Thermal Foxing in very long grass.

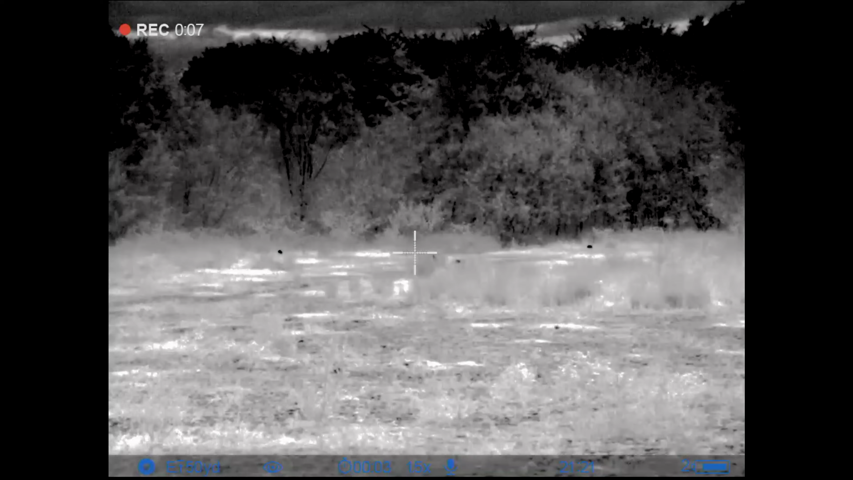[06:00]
Now that group of rabbits you can see they're 75 yards away.
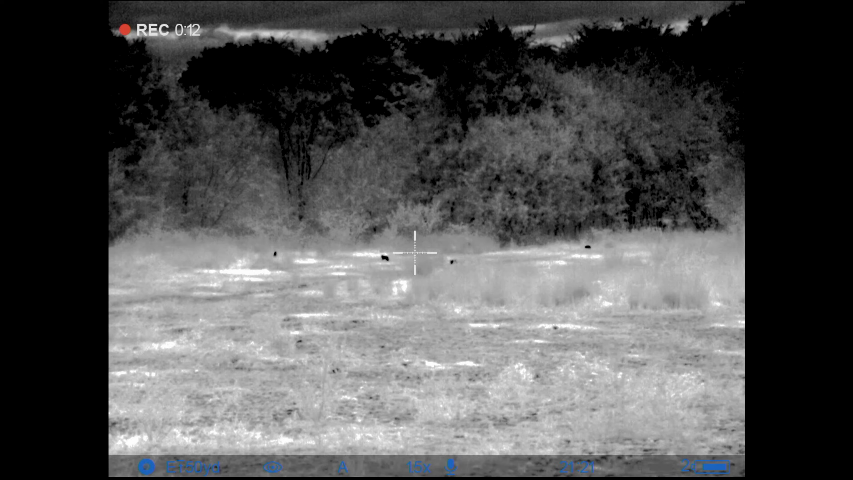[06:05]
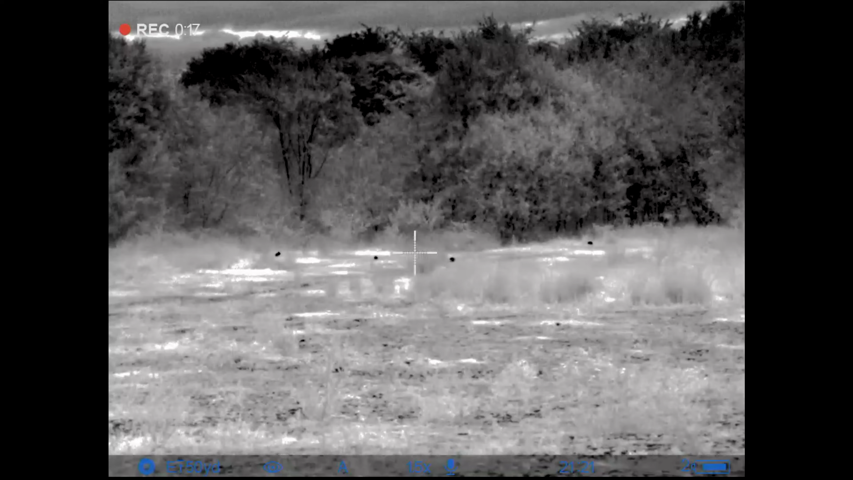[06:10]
So that's just a quick check so I can make sure everything's ok. No way I'm going to take a shot at these and blow my position.
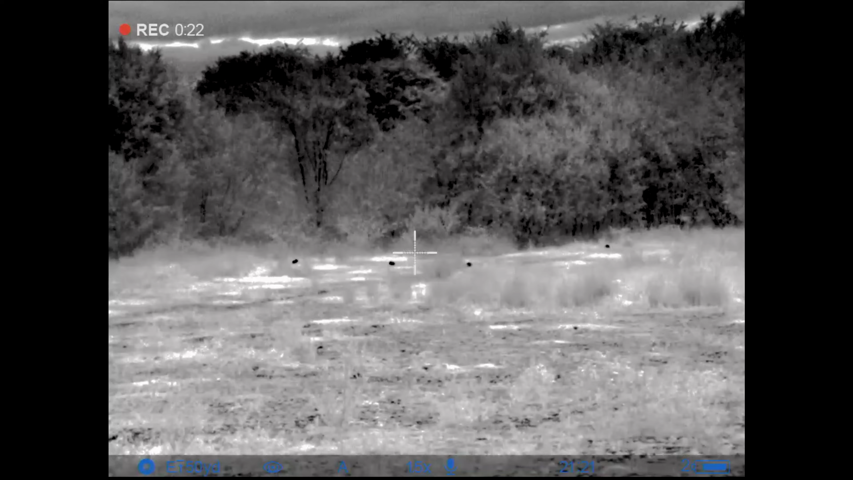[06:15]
I'm sitting here waiting for something bigger to come out.
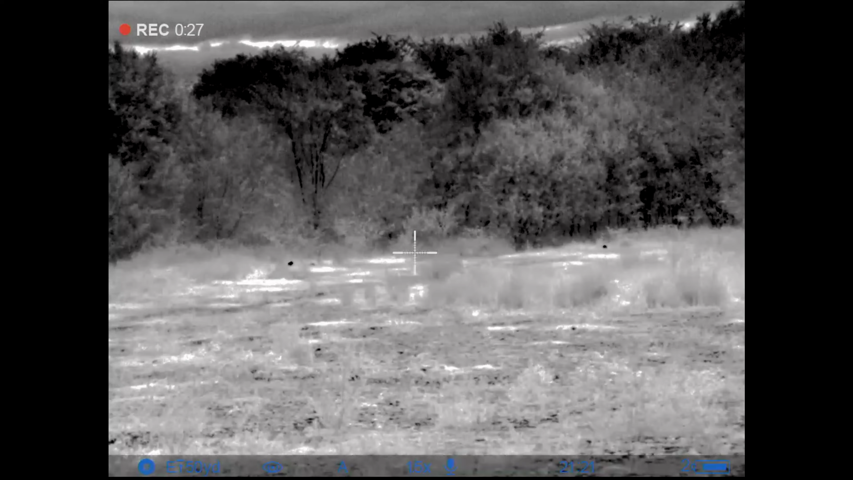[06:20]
So the plan is to get back to have a go at the peacock killer this week but with a thermal scope.
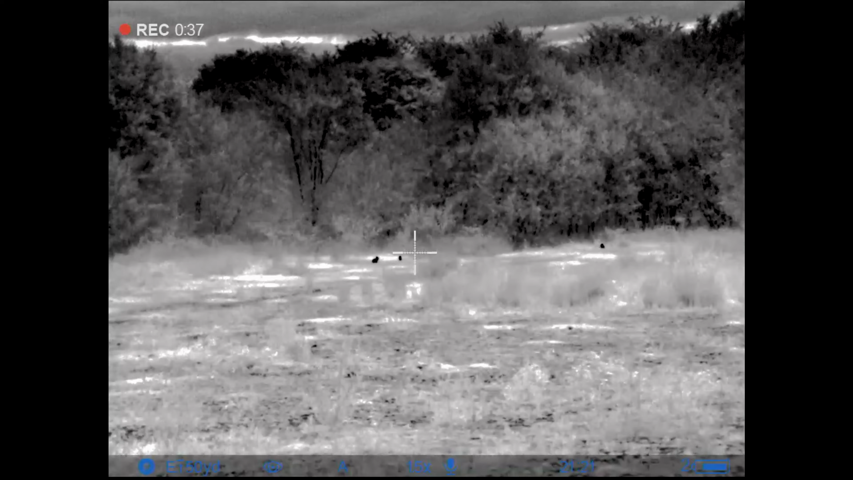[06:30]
As the fox is well used to IR light and as soon as he gets one glimpse of it he's long gone. So this is the plan B.
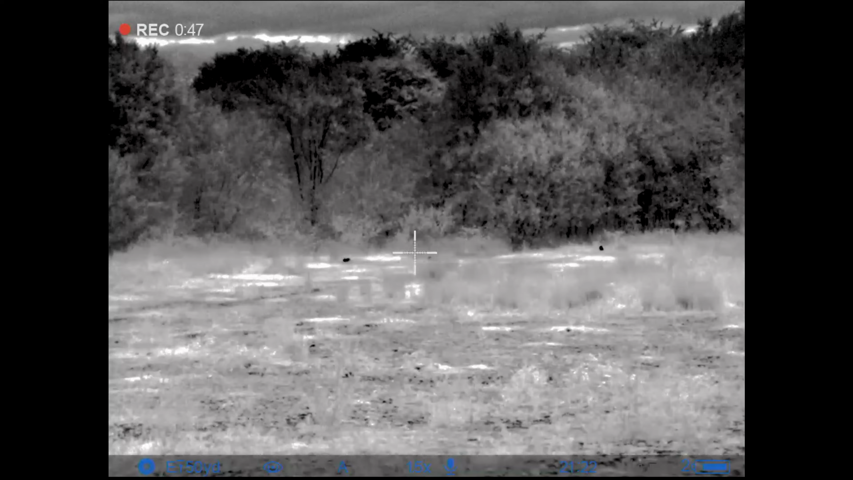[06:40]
Go thermal and see if we can get him without him even knowing I'm there.
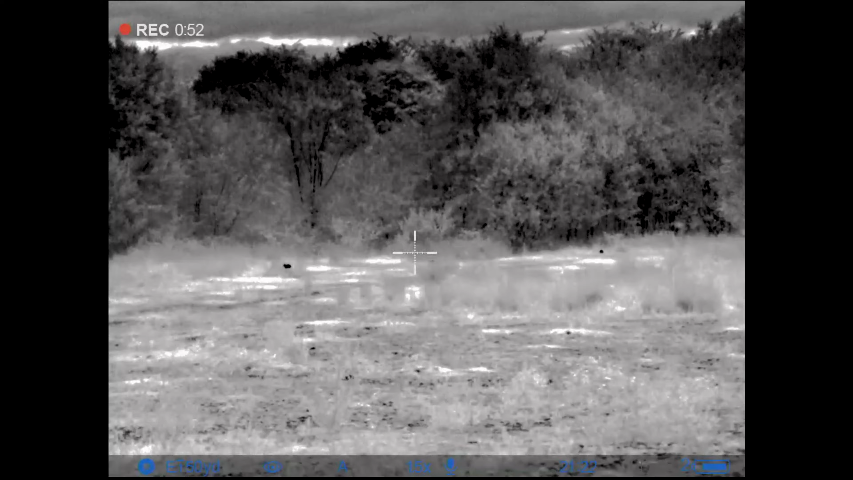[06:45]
And here is that offender.
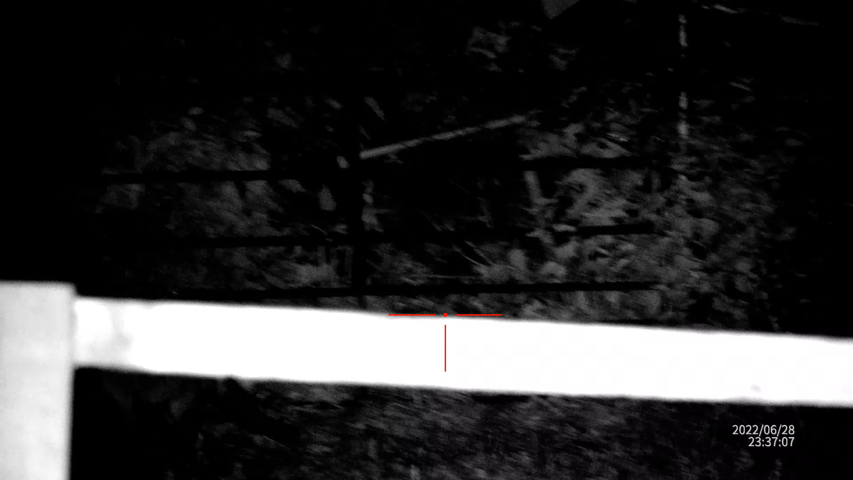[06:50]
So as soon as you get an IR light in his eyes he's up and gone. A very crafty chap but hopefully we'll catch up with him another time sometime this week.
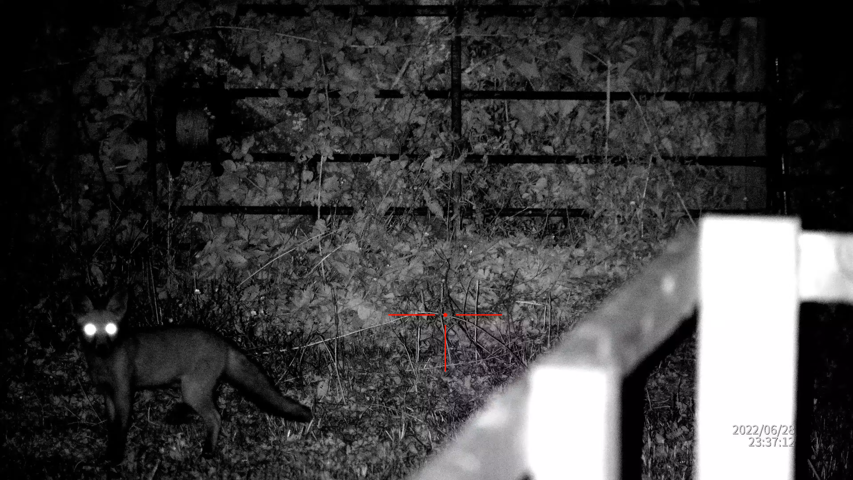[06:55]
Look at that straight away gone.
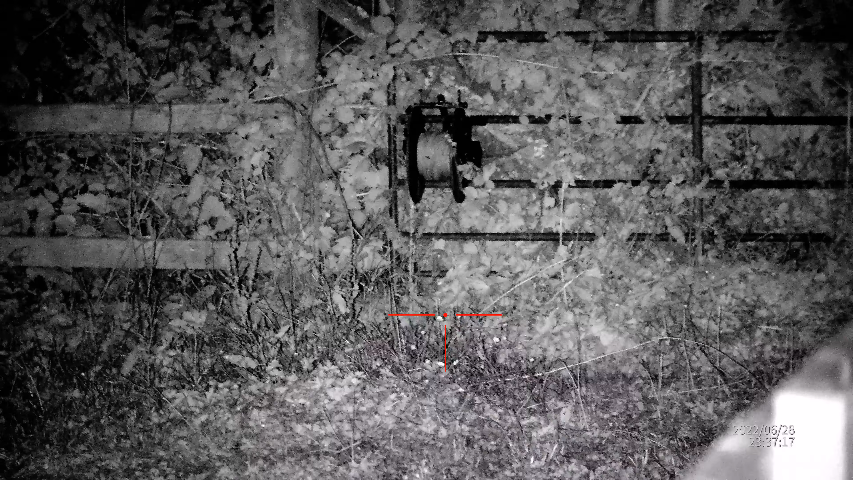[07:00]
Didn't even make a sound when he cleared off. So there's always another night for him. Bear in mind this is over at the cattle farm now with a chap that I'd seen some distance away. Now this grass is waist high for me. So all I can see is a little glimpse of his ears and the top of his head.
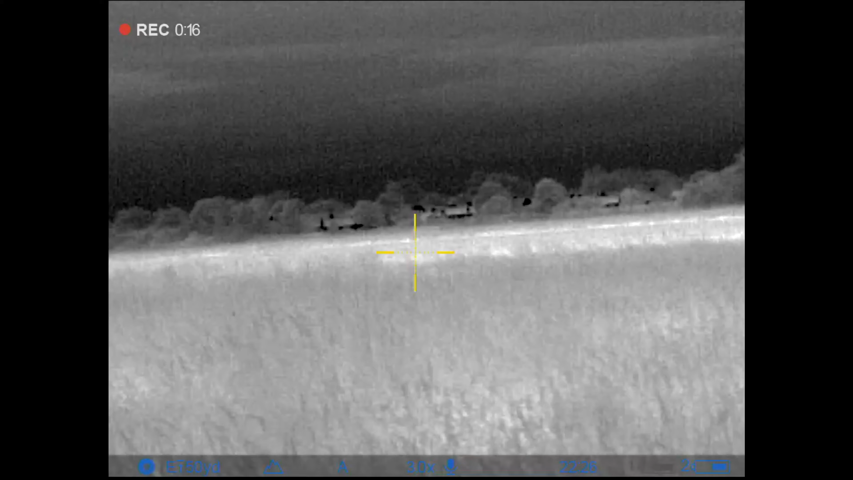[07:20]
A few minutes later a little bit closer. I'm always walking forward as well as quiet as possible to try and close that gap on him.
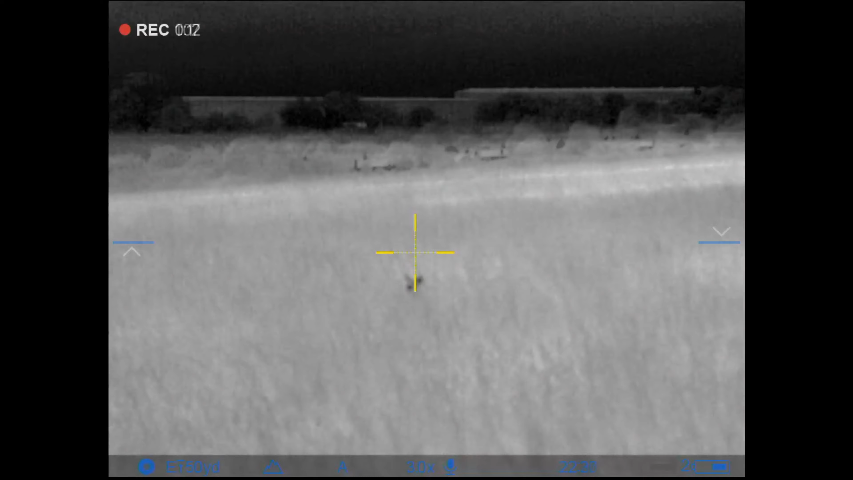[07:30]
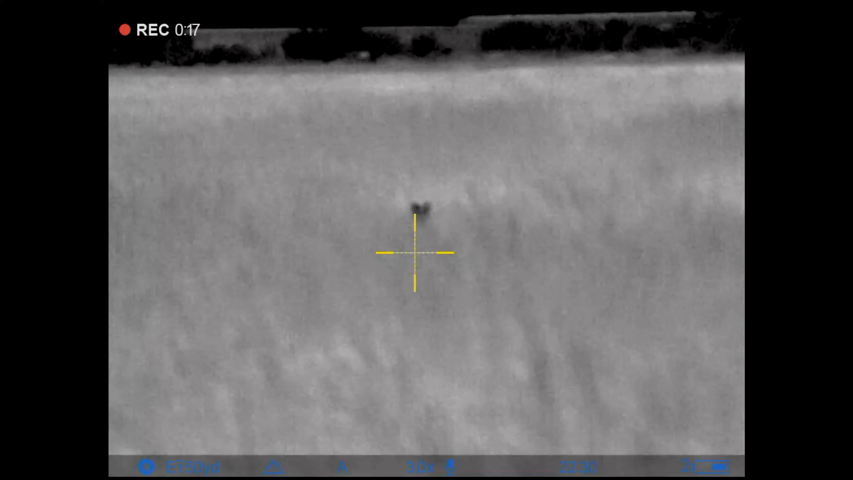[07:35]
A wind was in my favour as well so it was coming from him to me so I knew it wasn't a problem. Again I've got a set of old wobbly sticks so there's a bit of an earthquake going on. Another one running off in the distance you can just see.
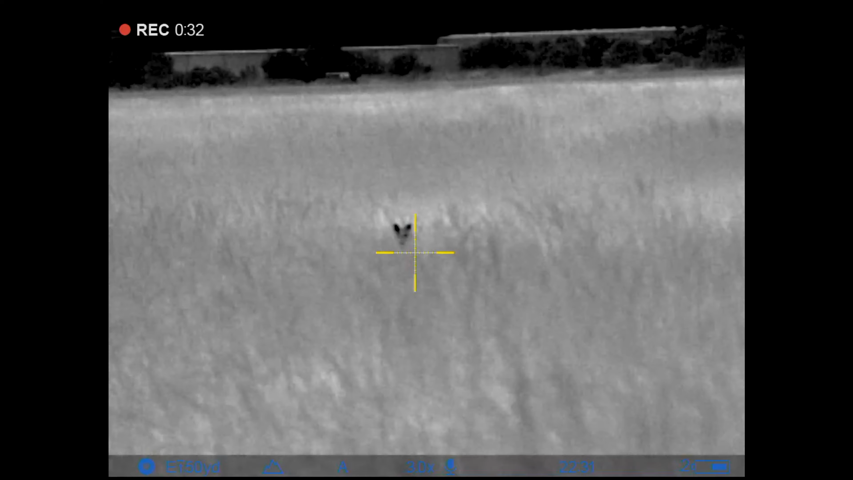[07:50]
That's him and done for. Well as you can see the farmer here is leaving this field here to turn to hay.